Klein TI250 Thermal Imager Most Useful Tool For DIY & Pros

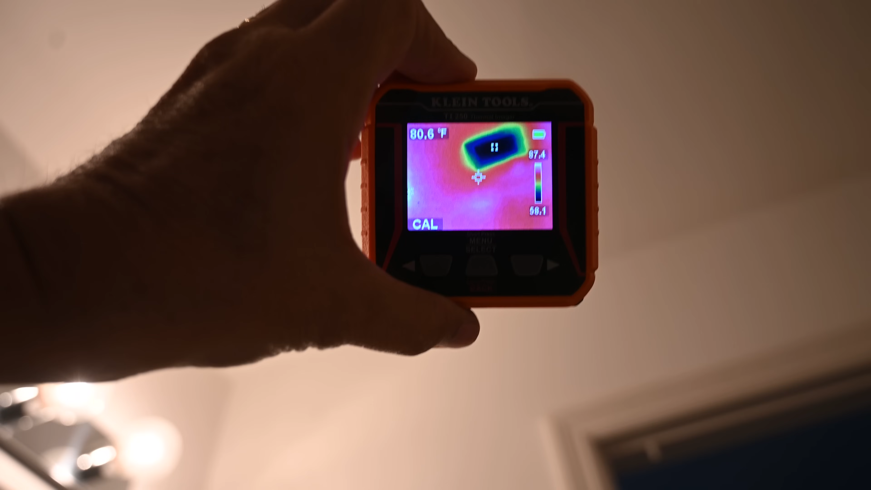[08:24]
On screen: spot 80.6°F
degrees I want to confirm that with my other temperature gauge 52 50 actually measured 47 degrees at one spot up there if you can
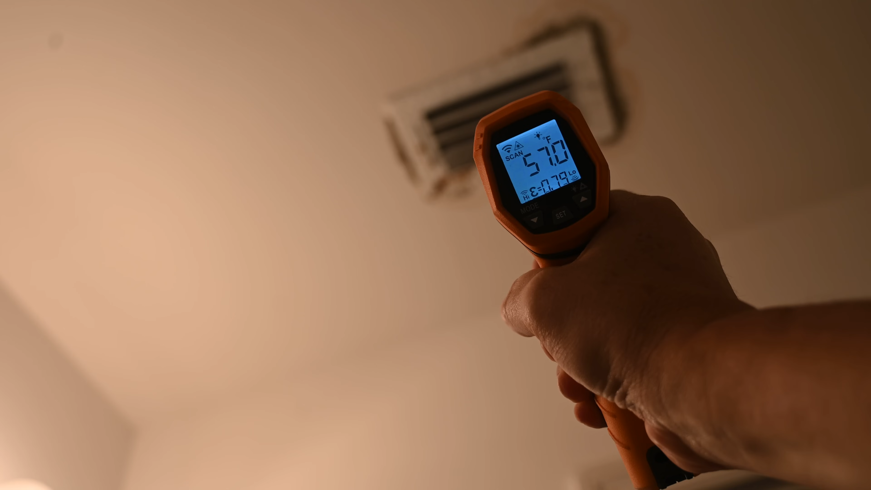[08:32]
get this up close enough to the vent there to take the reading but look here on the ceiling so the ceiling we're measuring about 80 81 not too bad
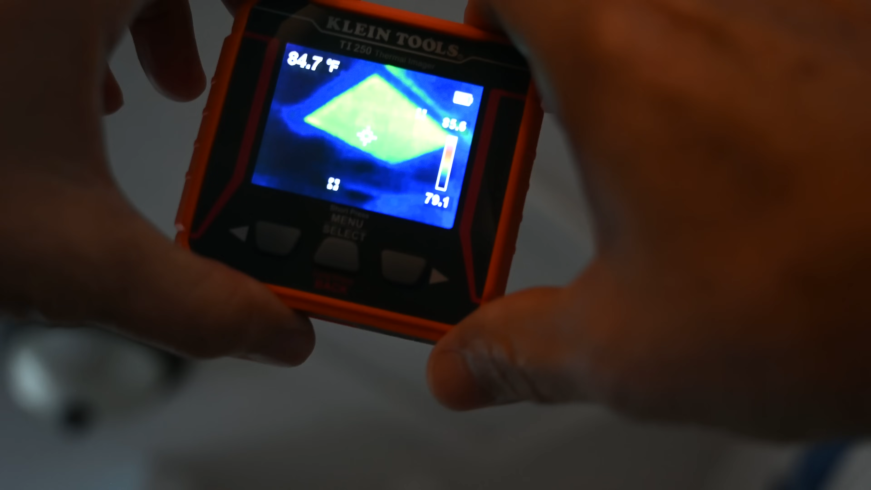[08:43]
On screen: spot 84.7°F
okay so now if you look right here we're looking at the trapdoor through
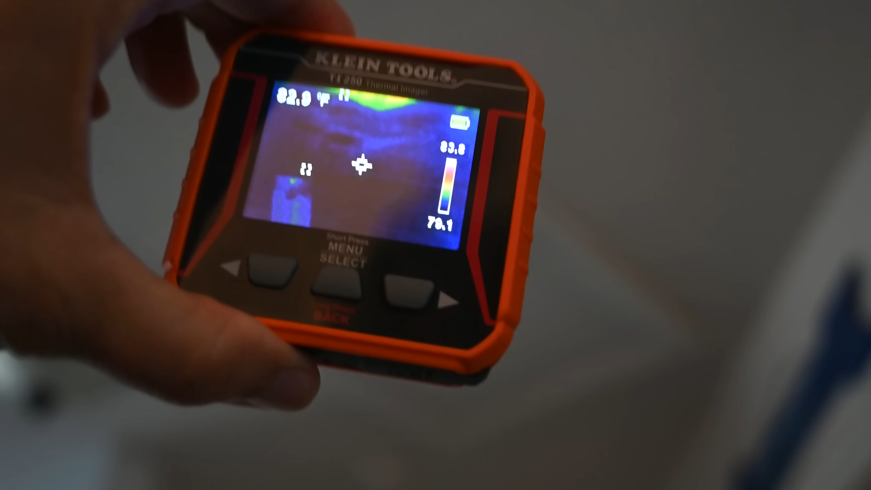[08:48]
the infrared imager and you can see the image of it right there okay so if you're finding this video useful so far hey you folks know what